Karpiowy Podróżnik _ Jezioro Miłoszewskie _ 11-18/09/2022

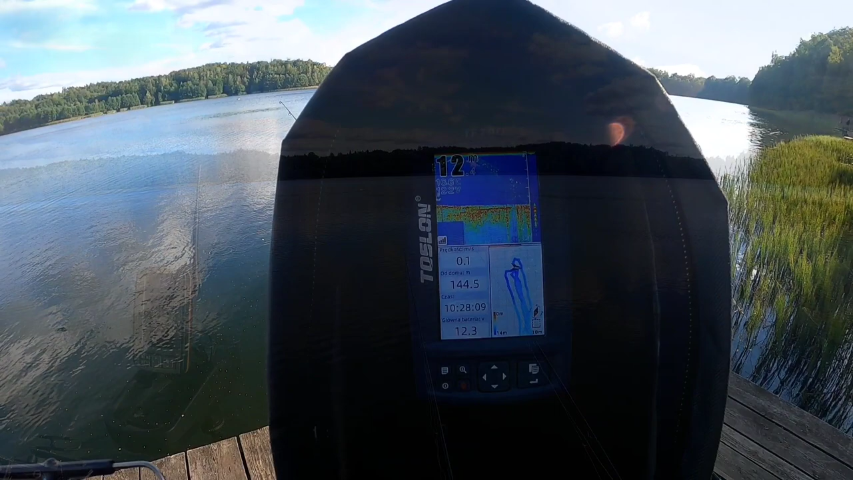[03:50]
Sytuacja jest taka. Jedna miejscówka na wprost na 12,
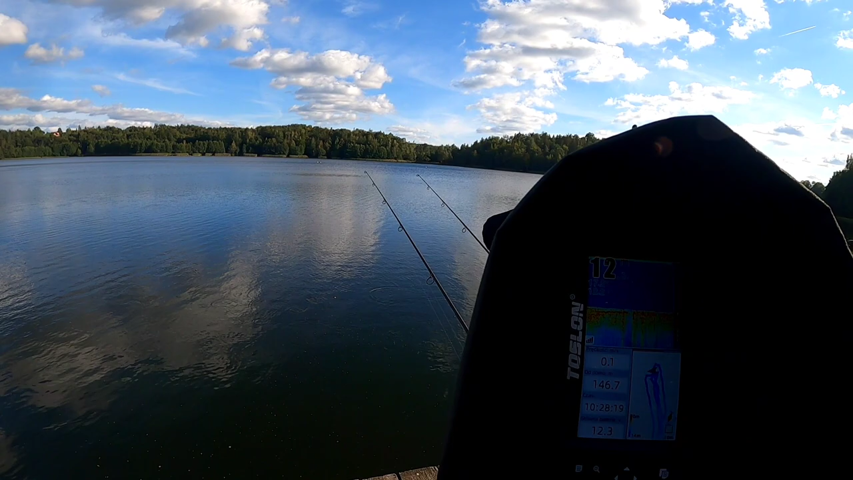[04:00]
około 12 metrów i jedna miejscówka na prawo na 8 metrów. Zaraz będę wychodził, to zobaczycie, jak sytuacja.
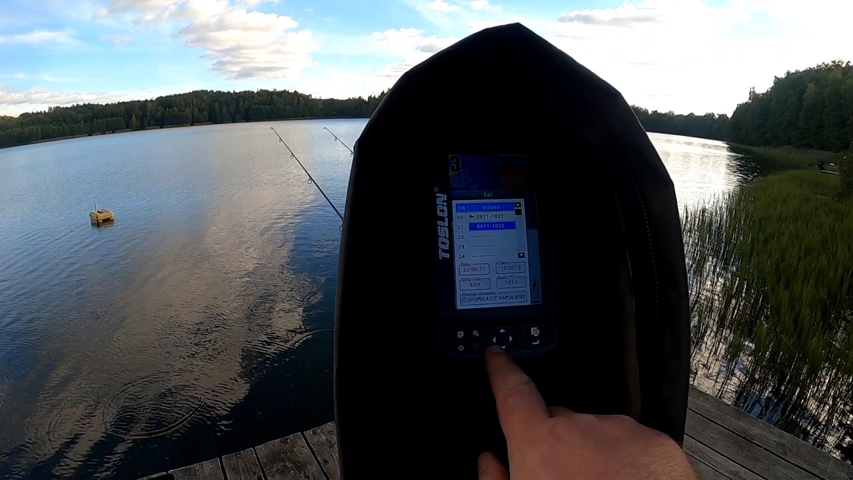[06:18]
Dobra, lecimy. To leci na 11,5 metra.
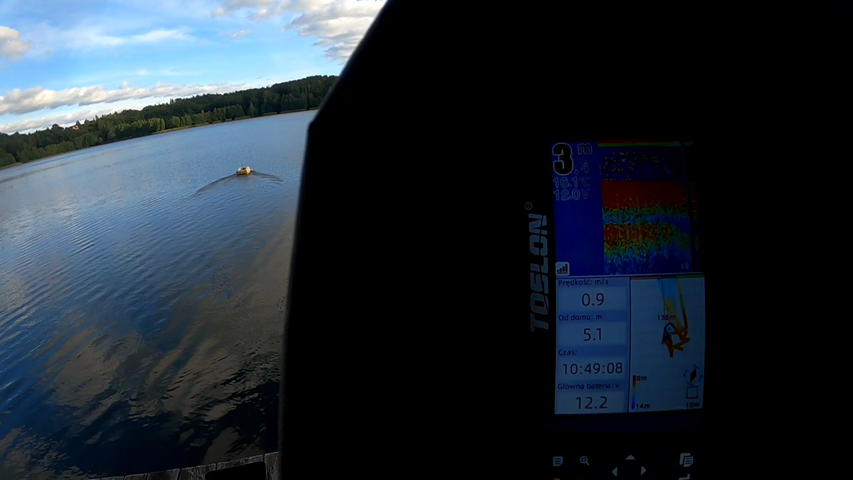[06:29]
Woda 16,1. O, tu się ryby pokazują na 3 metry.
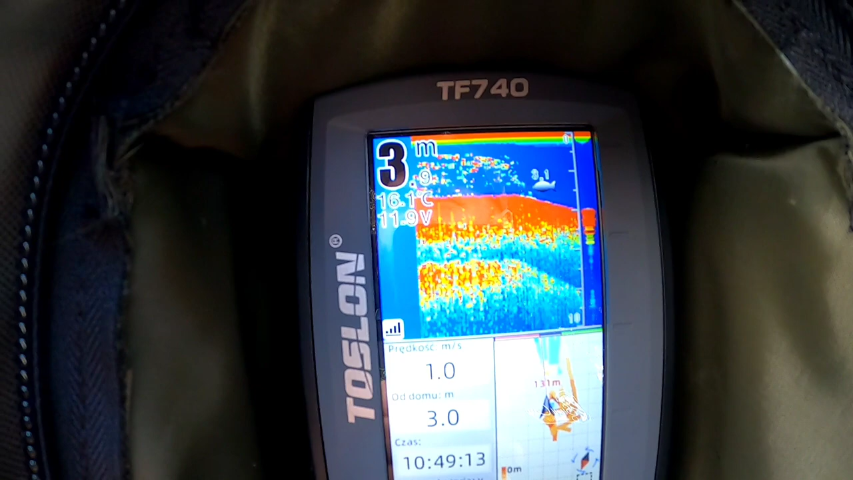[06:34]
On screen: depth 3.9 m, water 16.1°C
Tylko wiesz, może być też... Aczkolwiek ja mam ustawiony czułość bardzo mało, więc to jakaś większa ryba.
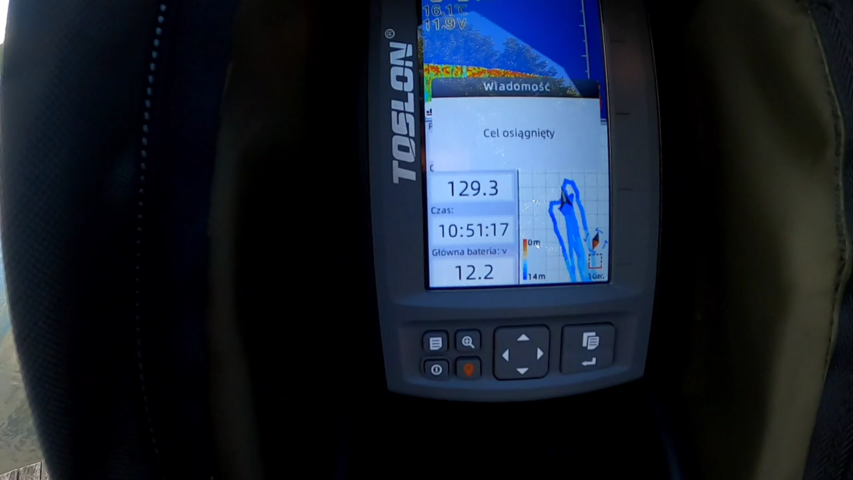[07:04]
3 metry, a tam 11,7 tylko jest ten miękko, tylko się trochę młota.
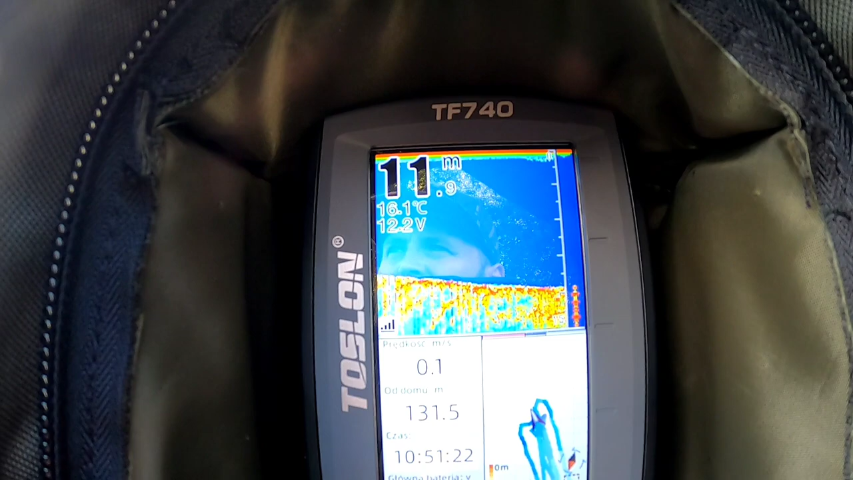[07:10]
On screen: water 16.1°C
No tutaj trochę twardawo i jest rybka.
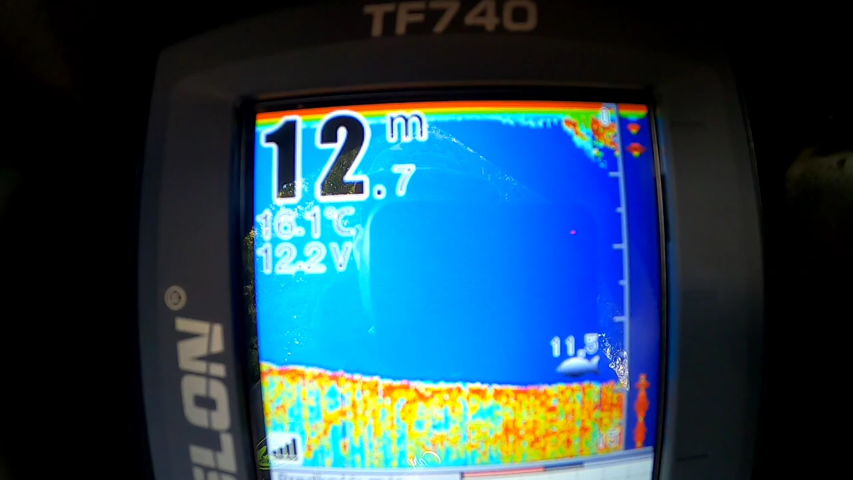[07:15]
On screen: depth 12.7 m, water 16.1°C
Na tą rybkę my czekamy. Także teraz dam trochę popłynę.